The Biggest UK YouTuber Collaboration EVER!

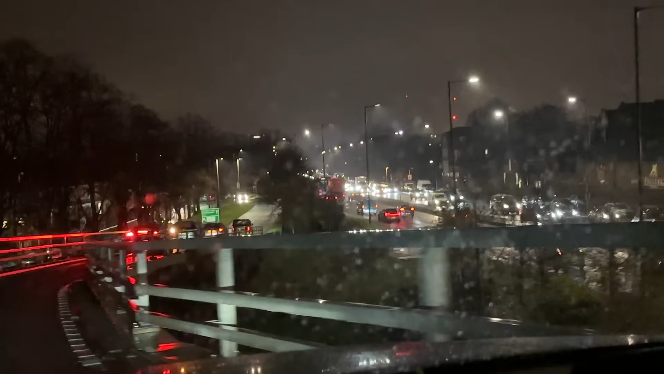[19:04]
Look at this traffic. Absolutely, just everywhere. We got GTA cheat code going on right now. We're flying on over the traffic, but everywhere you look, just cars stuck behind other cars.
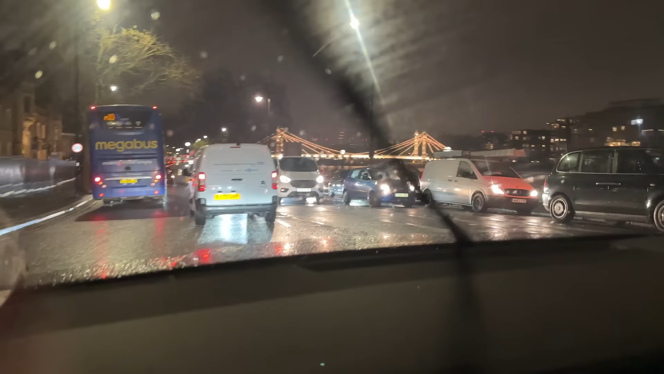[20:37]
Now that is Christmassy. Look at the bridge. Oh, it's stunning.
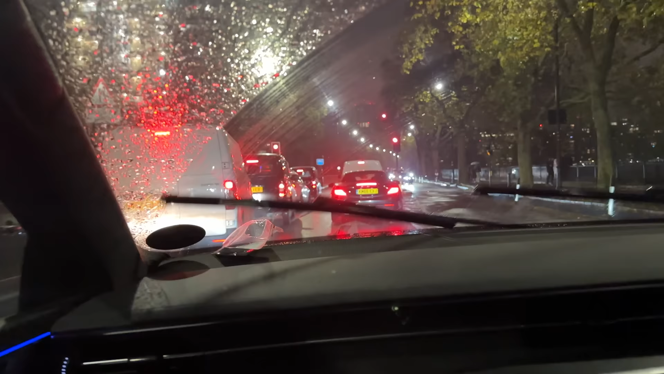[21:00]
Next up on the tour with Tom and Casper, that is Battersea Power Station. So that's basically, that was built for an old factory or something?